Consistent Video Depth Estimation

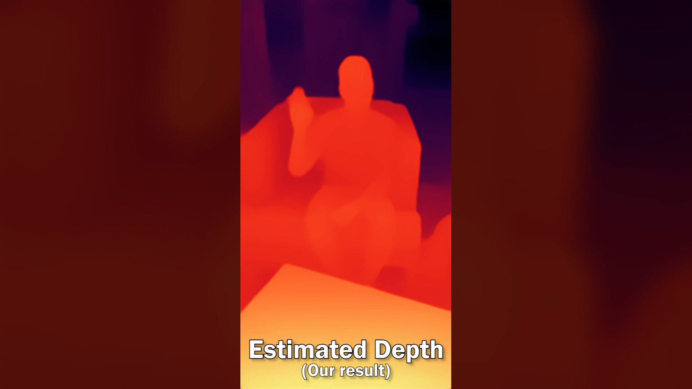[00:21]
Can we do that with computer vision?
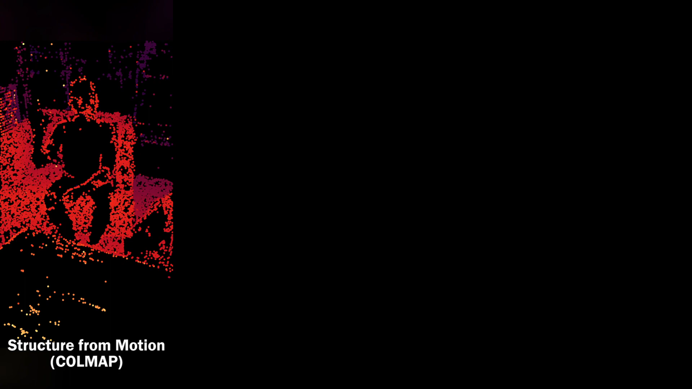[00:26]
SLAM and Structure for Motion algorithms only provide depth at a few points.
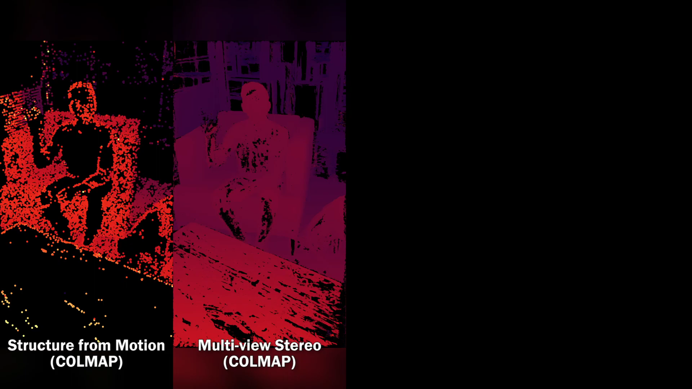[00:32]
Even dense multi-use stereo has many holes, typically where objects are moving or in untextured areas.
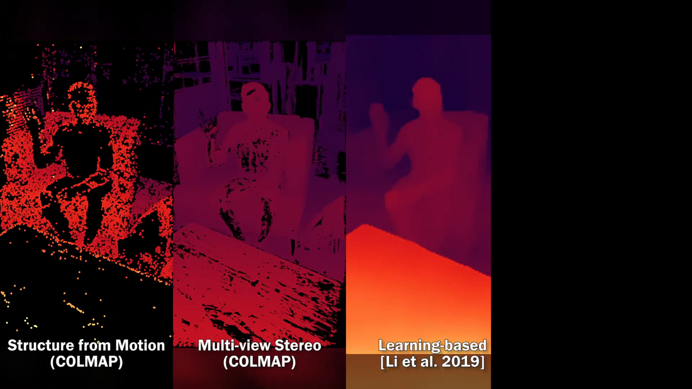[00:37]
Learning based methods provide fully dense depth, no holes, but they flicker.
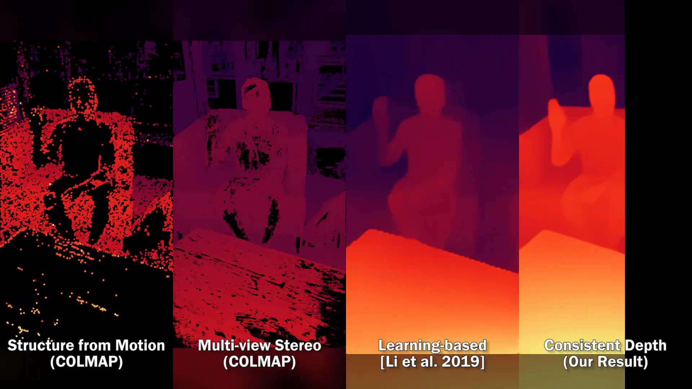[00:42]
Our new method estimates detailed and flicker-free depth.
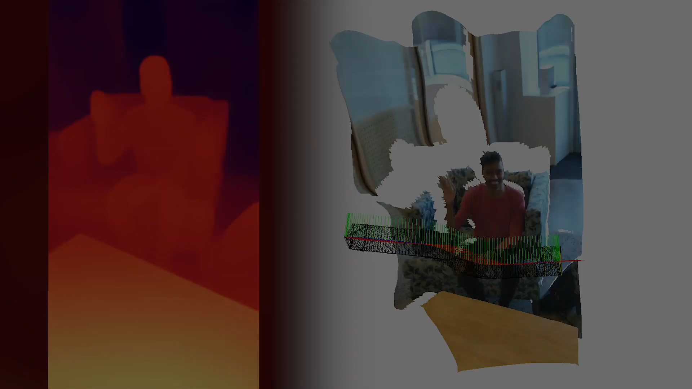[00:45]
Our depth is, in fact, globally geometrically consistent.
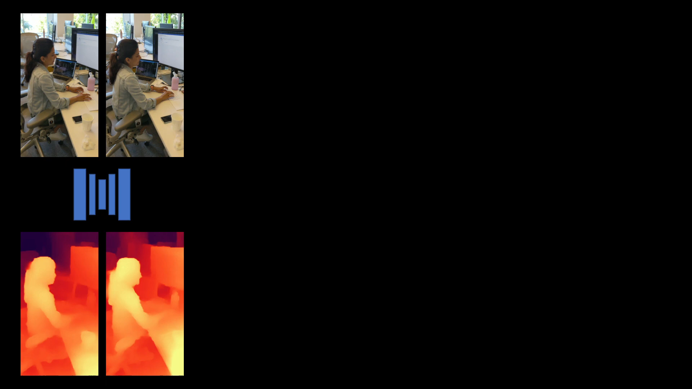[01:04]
If you look at a matched point we can see that the depth is not consistent. Assuming for a moment that we know the camera poses we can also measure that, projecting the point via the depth out of 3D world space.